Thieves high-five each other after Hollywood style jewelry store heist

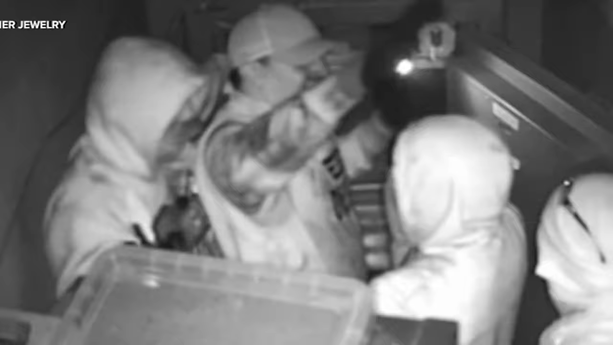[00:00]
Surveillance video capturing thieves, pulling off a jewelry heist in West Hollywood. The crooks even seen high-fiving after they managed to crack the safe. The owners of the store are now looking to rebuild after they say their alarm system failed to go off.
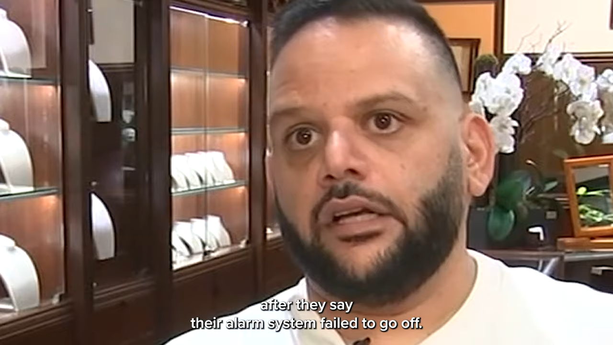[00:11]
That jewelry store here still closed after that brazen break-in.
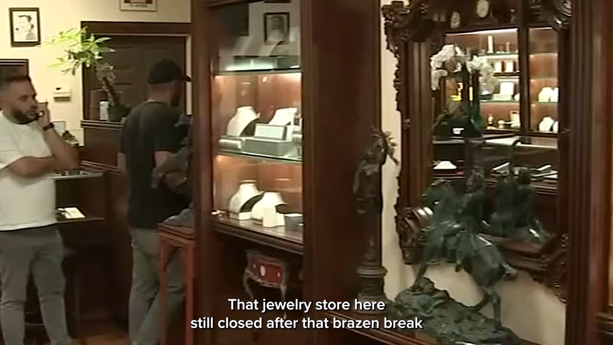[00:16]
The cops now on the hunt for those four suspects.
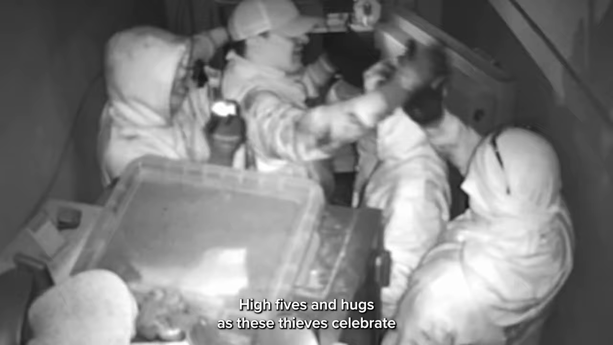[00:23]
High-fives and hugs as these thieves celebrate their high-end heist straight out of a Hollywood movie.
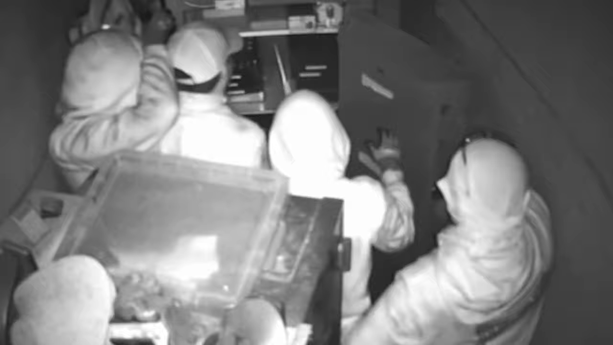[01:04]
This safe they did in the morning. It took them about maybe five or six hours.
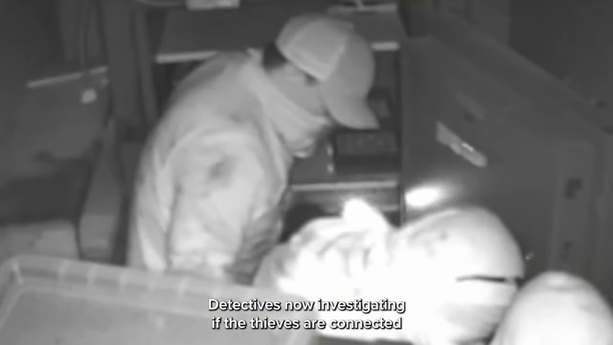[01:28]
Detectives now investigating if the thieves are connected to any other crimes. Several of the suspects clearly caught on camera despite trying to conceal their identities.
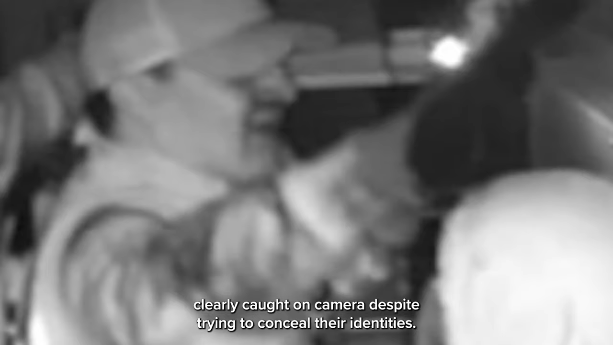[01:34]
The Gukassian family who has owned the store since 1986 says despite the devastating loss,